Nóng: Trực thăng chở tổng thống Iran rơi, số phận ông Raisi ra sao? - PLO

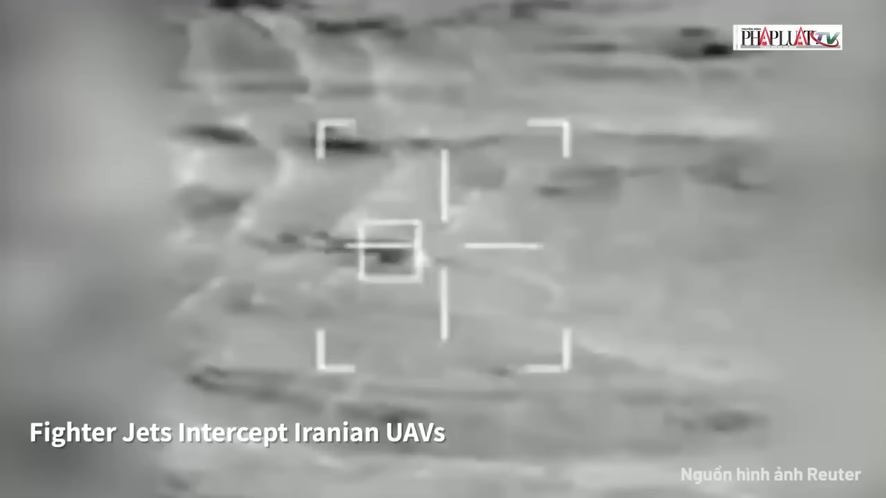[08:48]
quân đội Israel cũng công bố đoạn video ghi lại cảnh chiến đấu cơ nước này bắn hạ tên lửa máy bay không người lái của Iran trên đường hướng tới các mục tiêu của Israel.
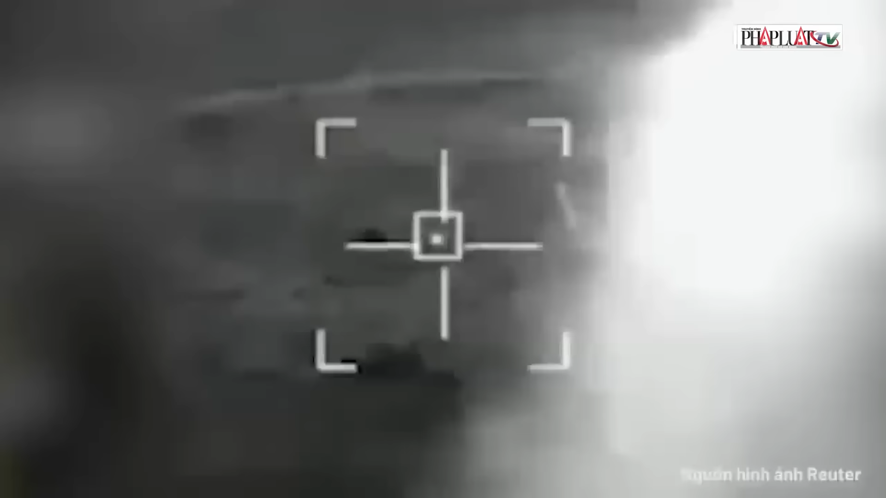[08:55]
Trước đó, vào tối 13 tháng 4,